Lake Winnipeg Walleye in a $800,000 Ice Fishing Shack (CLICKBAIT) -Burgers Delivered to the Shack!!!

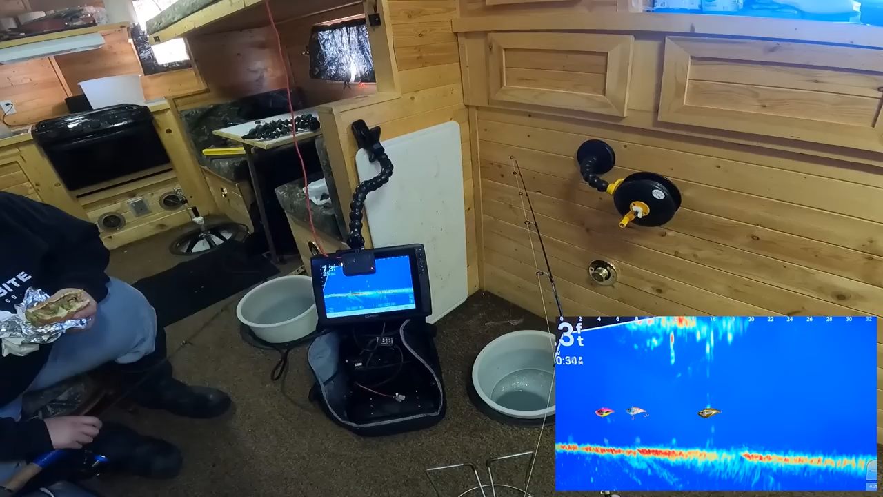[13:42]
There's something on the clock shot there, I think. Yeah, there's... Oh, no, he's coming to crush this rattle.
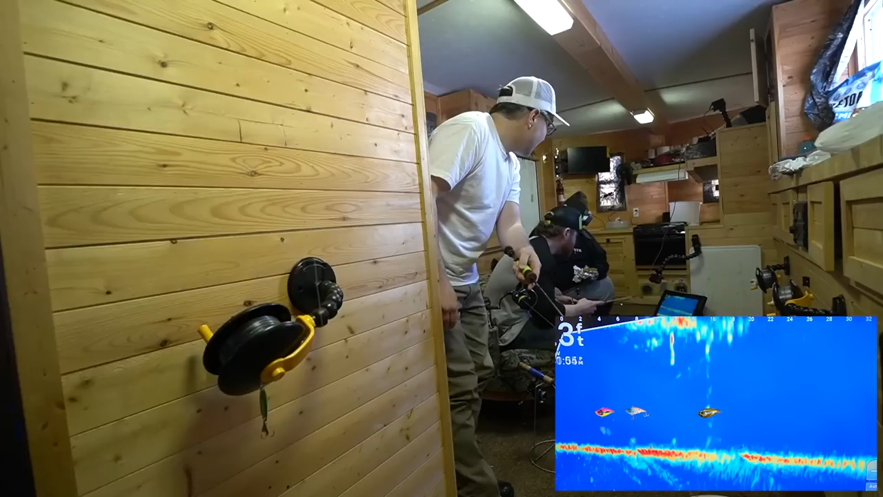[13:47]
Oh, here's a fish coming up. Does he want the Wonder Box? Dude, they're all closing in on us.
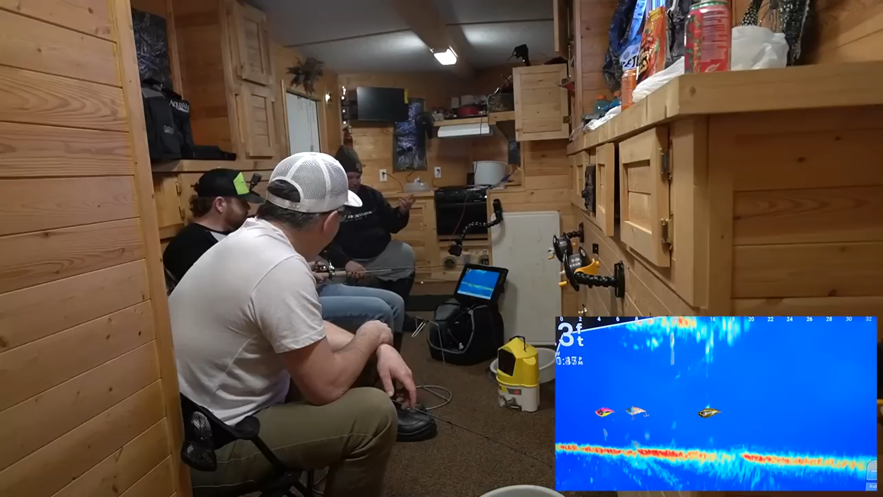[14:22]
He's like, that's a fish, I think. That was for sure a fish. Oh yeah. Yeah. It's gotta be. He's got it.
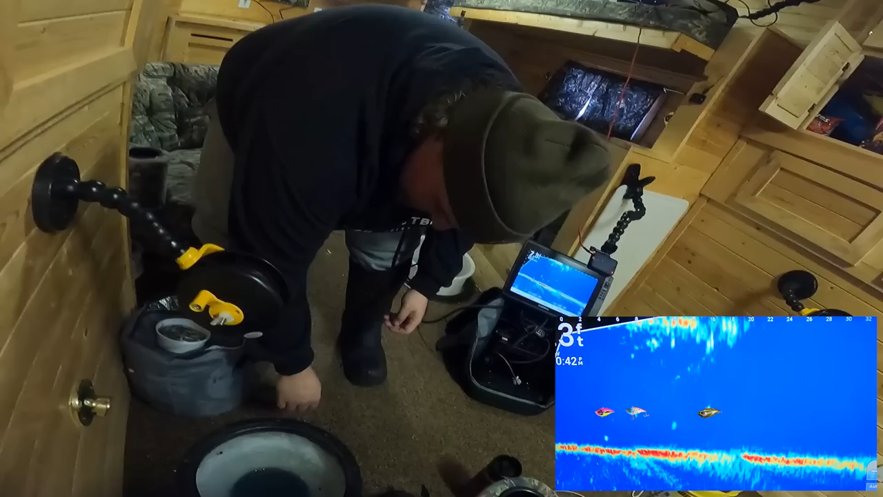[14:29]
The rattle reel. Oh. On? Nice? Oh yeah. Got me to bring the gun over? It's nice. Already here. Whoa. Yeet. The rattle reel strikes. I gotta get up.
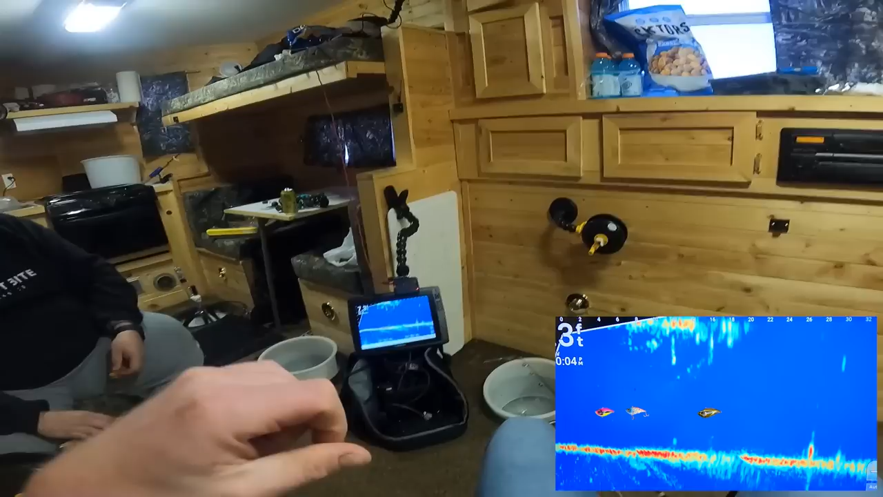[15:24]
I have a dream like that. I have a reoccurring dream of fishing too. That's weird, but mine's like sewer drains. Yeah, I've had that too. Like in the or in like flooded streets. Yeah. That's f***ing weird. Get out of my head, bro. I live in your head. I'm gonna change my mailing address to in your head. Oh, there's a little dink on me. That's not the first time you said that. Oh man, there's a big one there. Oh, that one's huge.
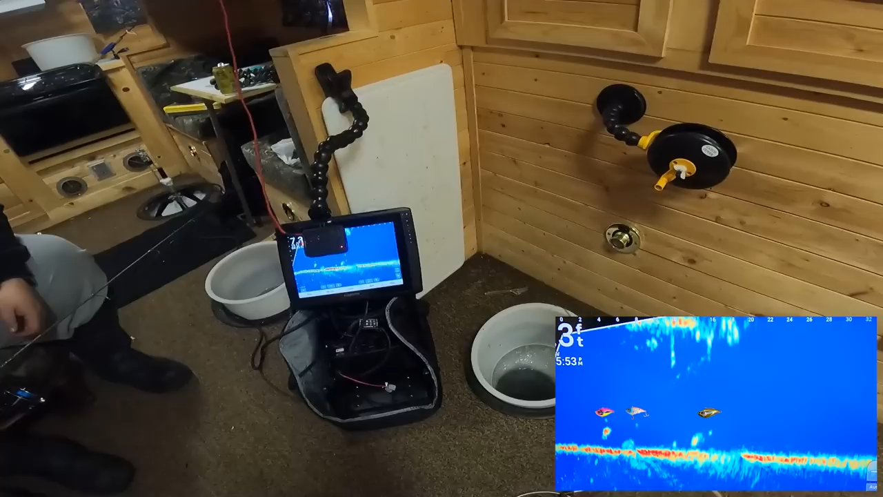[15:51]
Minnow, by you, Mike. I know. Eat the minnow. Come down and eat the minnow. There's like five fish there. What the hell? There. Double team me. How do we not catch one of these things? Dude, is that on the grease?
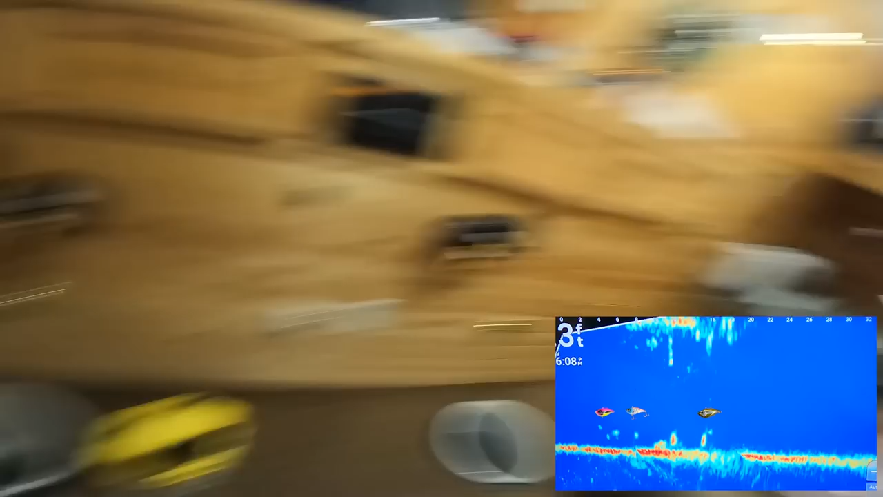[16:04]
Oh, he touched that the, on the minnow. That's one's one big. One of them touched the minnow. It's big. One of them touched it. Something's on the grease.
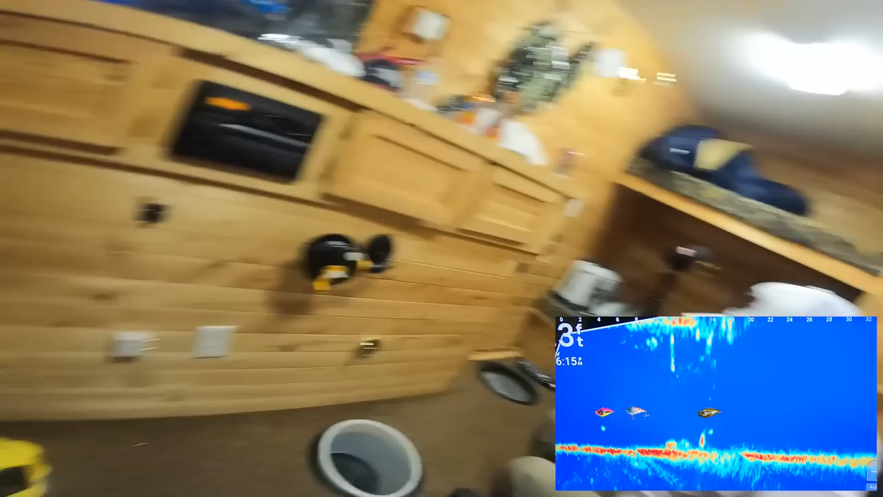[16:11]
Something's on your live, on your rattle bait.
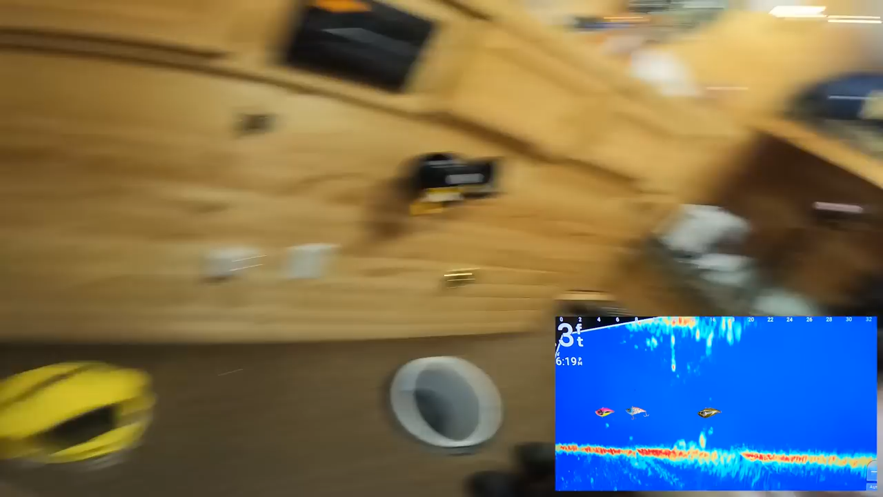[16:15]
He's swimming away with it now, so does he have it?
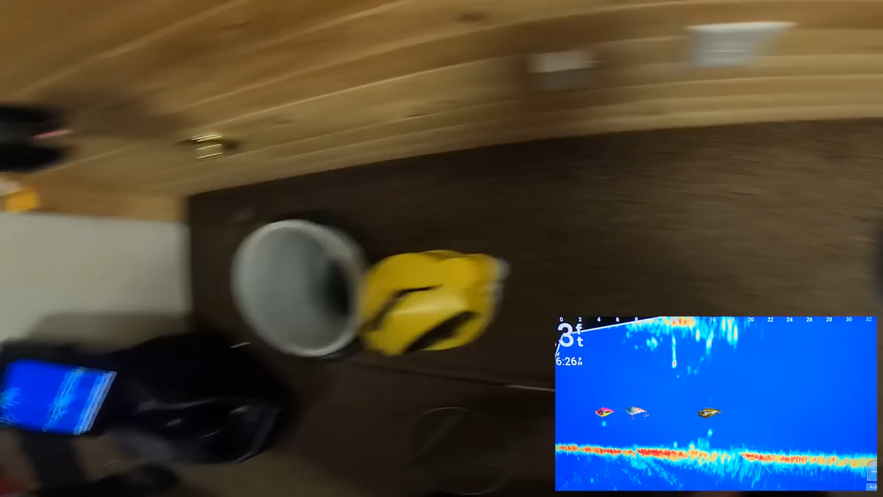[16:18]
We better make the most out of this. Somebody go over there and grab what's up those going rods. On? Hey, hey, hey.
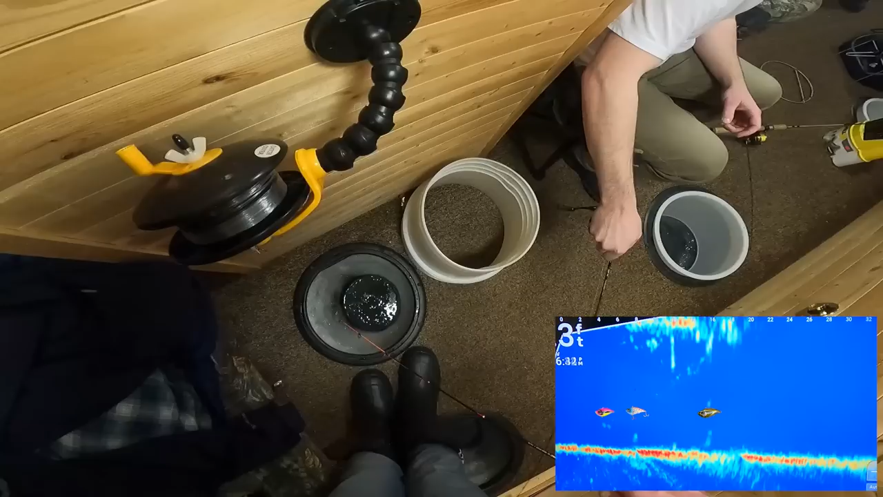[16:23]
They're all gone now. What the heck? Nothing. It that's, looked like he had that's it. That's how you know his mouth they're not aggressive. We just had four or five fish on the same bait and they didn't eat.
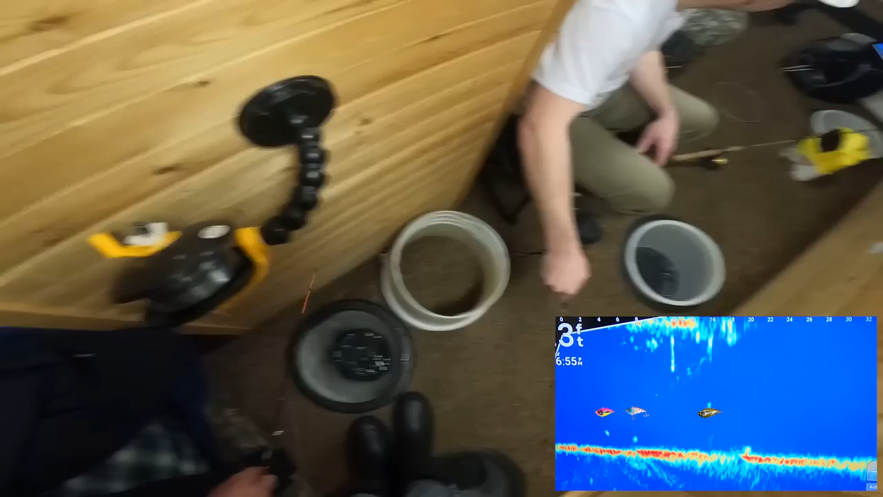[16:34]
Yikes. There's one coming back. But... Come on, old rival.
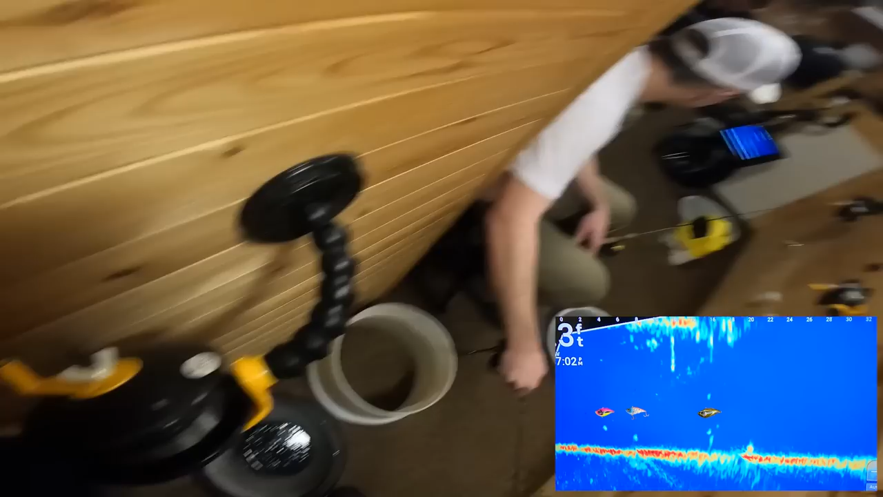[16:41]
Yeah. Oh. It's going to be all about the rattle reel now. What is that? Is that Justin?
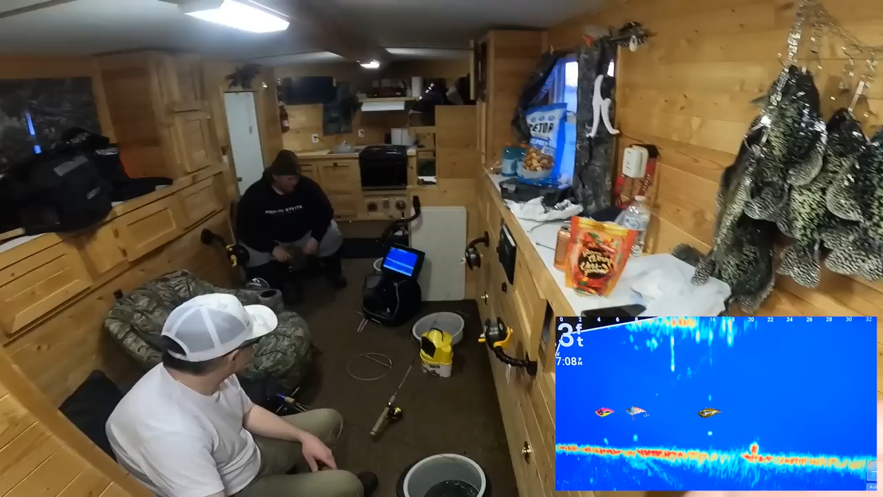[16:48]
I can't believe it. That's crazy. That's unbelievable.
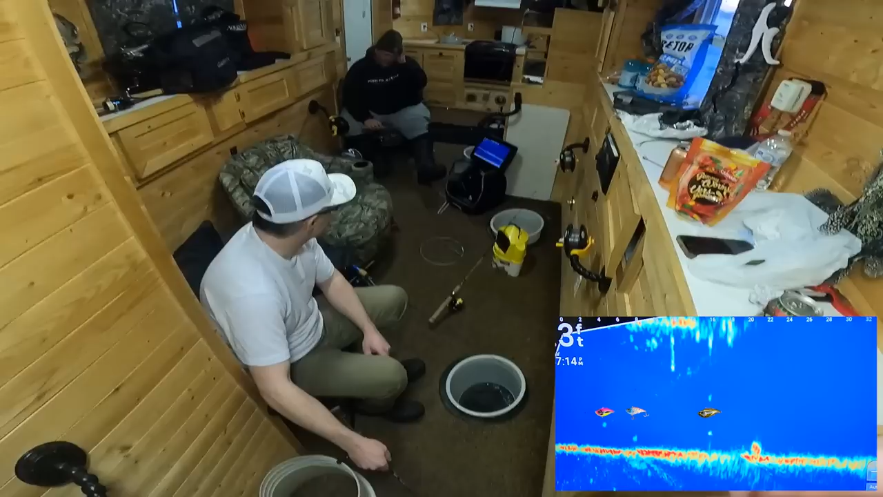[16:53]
That's a big fish, dude. Look at this clown. Like, what do you do? Sit here and wait for one to bite the hook. It's pretty.
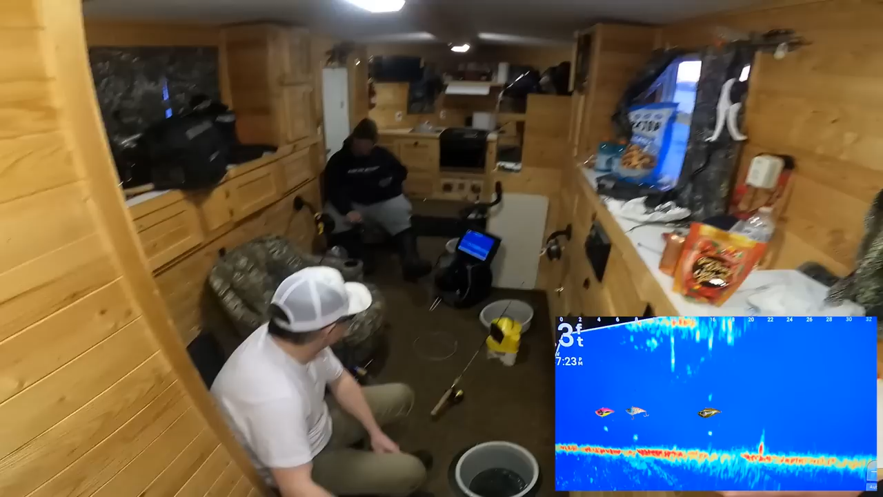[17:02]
Man, and that's why they pay you the big bucks. There's one right by the jig. That minnow's going nuts.
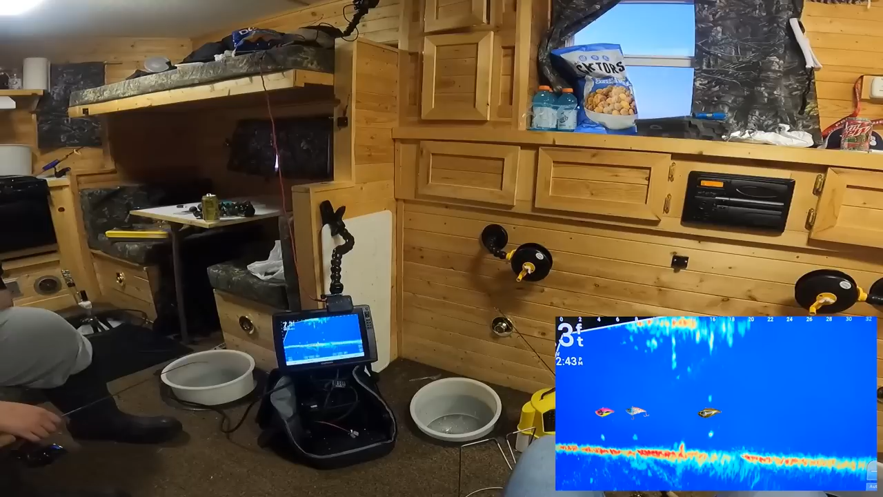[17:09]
That looks huge, that looks dude. Giant.
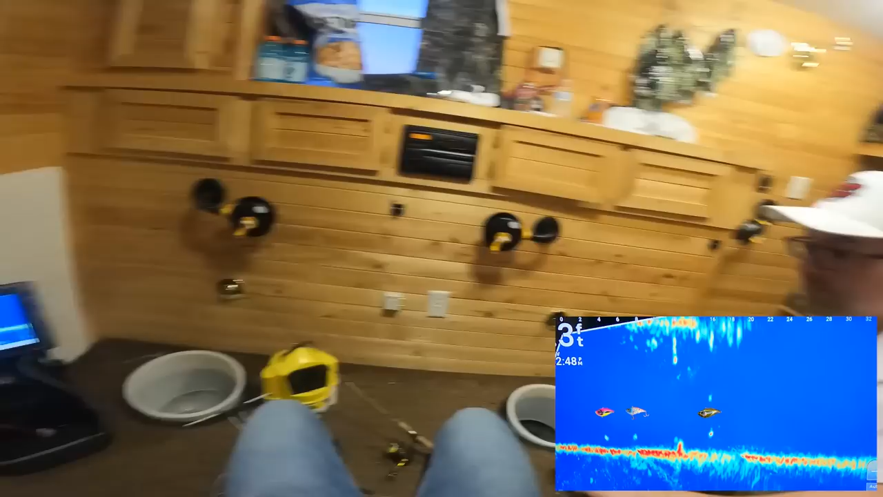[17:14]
Nope. Yeah. Oh, yeah. Oh, yeah. He's gonna eat it. Here he comes. Yeah. Oh, yeah. He's gonna eat it.